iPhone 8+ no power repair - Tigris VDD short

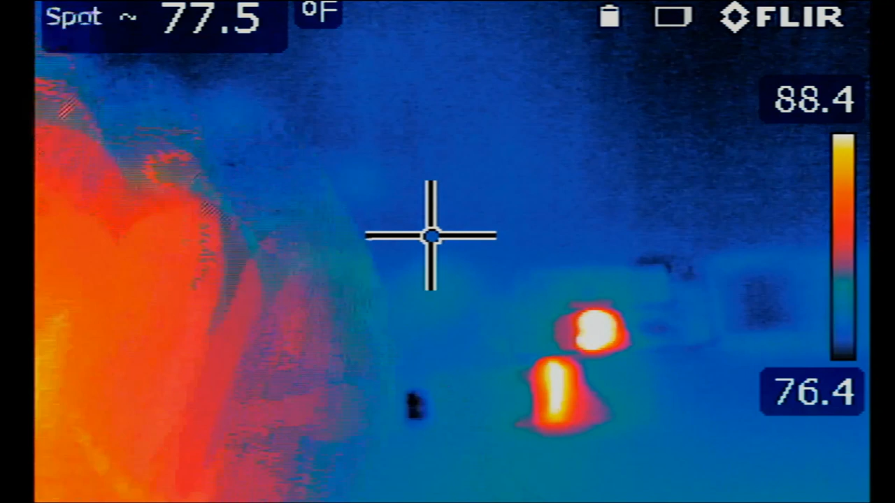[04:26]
On screen: spot 77.5°F
Let's monitor the board under the thermal cam to see where the short is coming from. And look at this. We have two heat spots on the board.
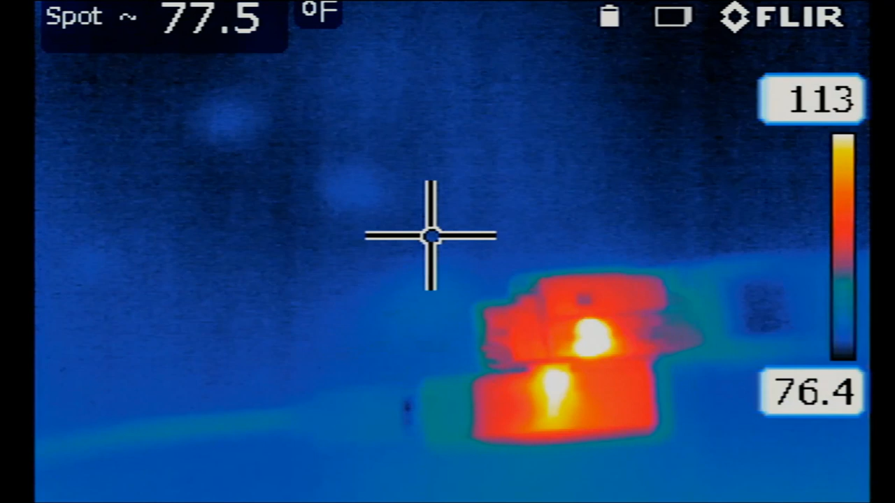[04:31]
On screen: spot 77.5°F
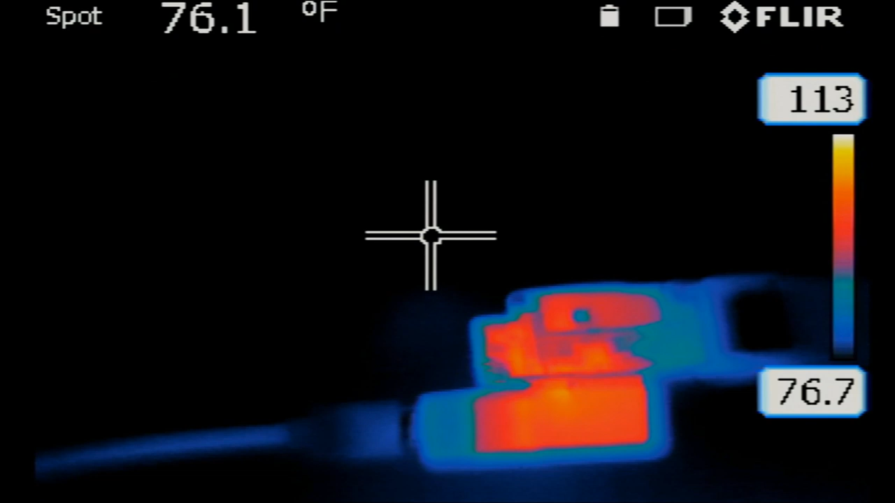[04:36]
On screen: spot 76.1°F
Possibly the TIGERUS chip and something else.
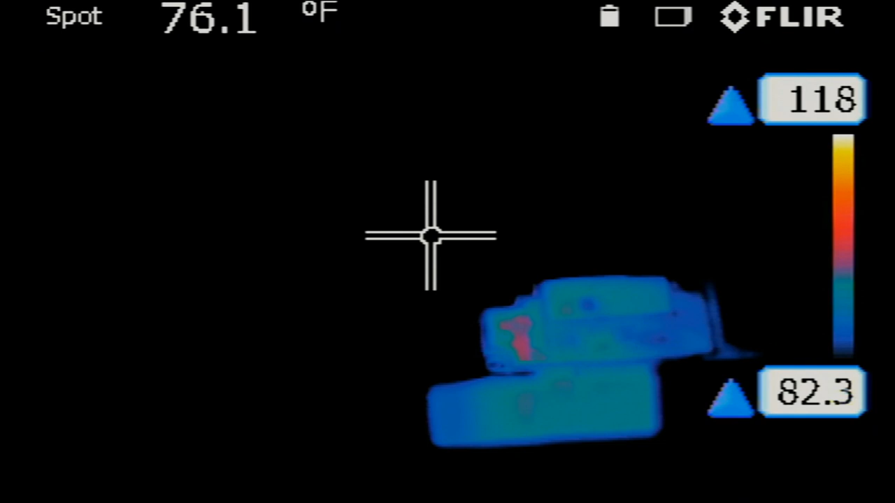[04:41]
On screen: spot 76.1°F
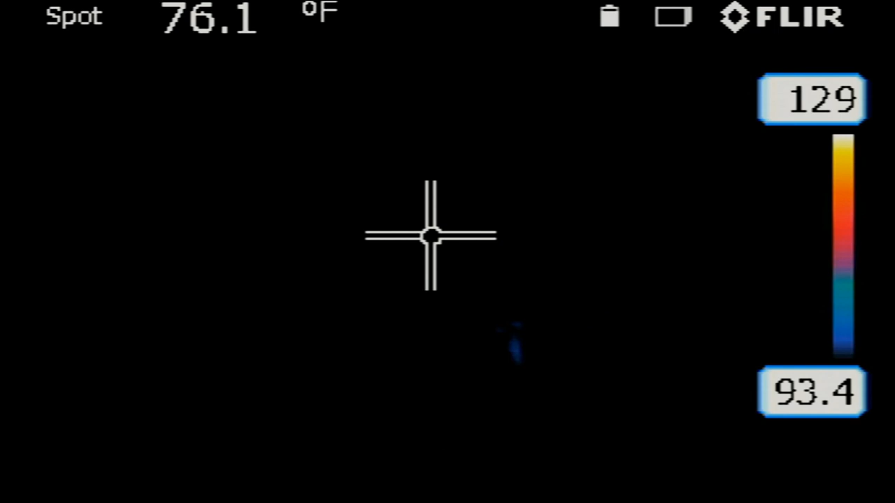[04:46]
On screen: spot 76.1°F
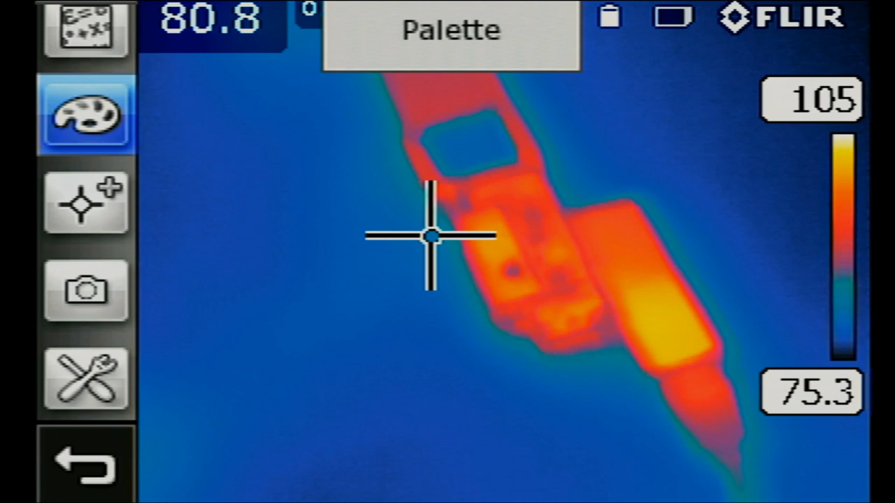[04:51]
So here, what if we zoom in 4x on the thermal imager?
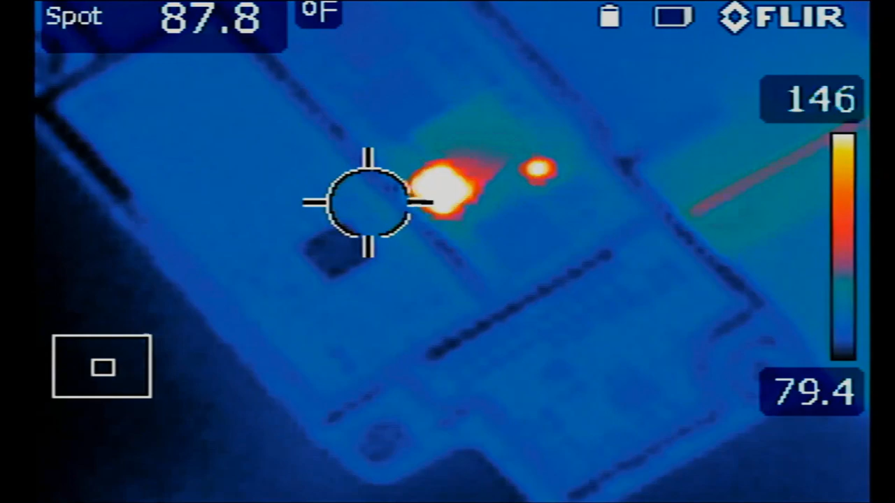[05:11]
On screen: spot 87.8°F
Oh, look at this. One component.
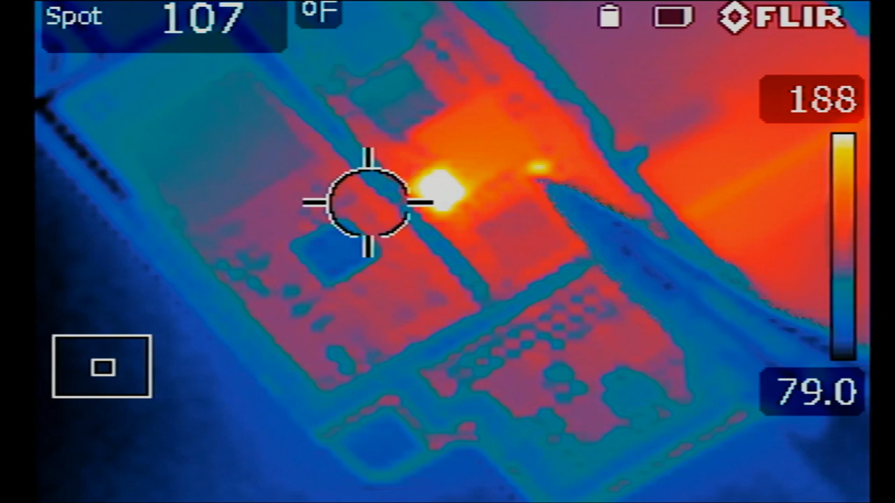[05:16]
On screen: spot 107°F
The tiny heat spot on the right and the TIGERUS chip itself. That's the TIGERUS chip.
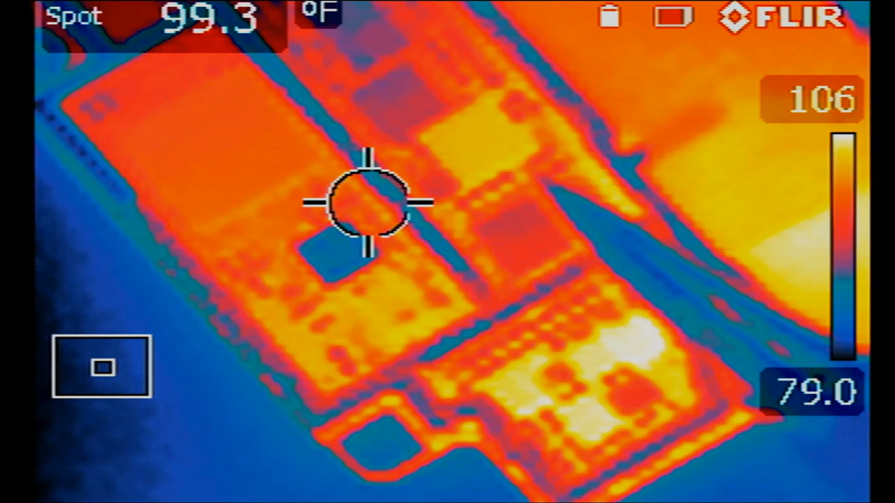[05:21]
On screen: spot 99.3°F
Now, if you notice, heat is not lasting on the board because the meter is shutting off after a few seconds because of the short, but we have two heat spots.
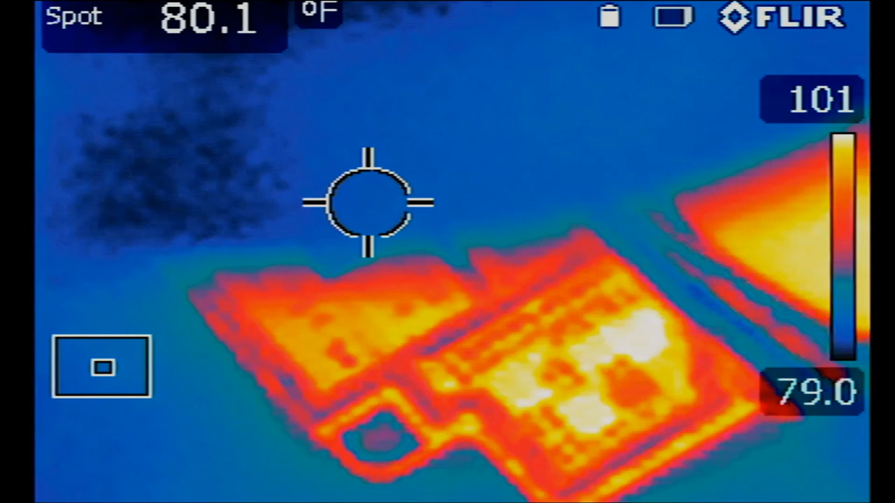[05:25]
On screen: spot 80.1°F
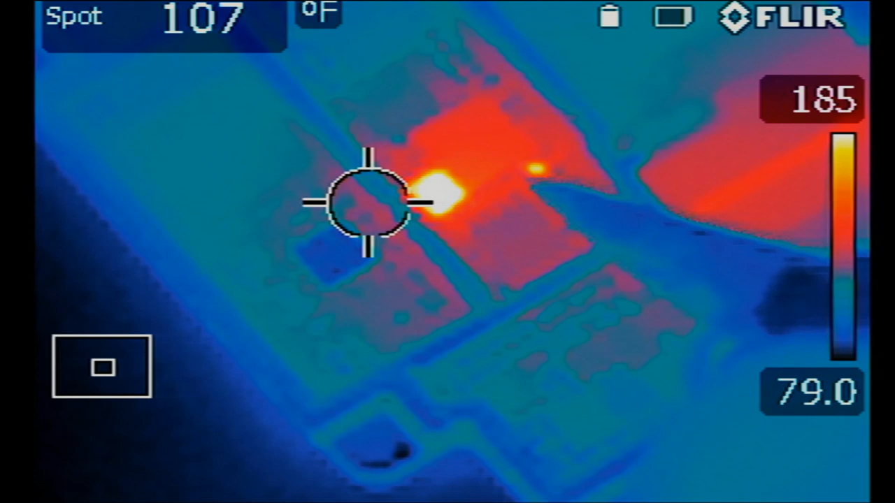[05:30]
On screen: spot 107°F
There's a very good chance that the TIGERUS chip is good, but the capacitors here that are getting hot may be causing the short.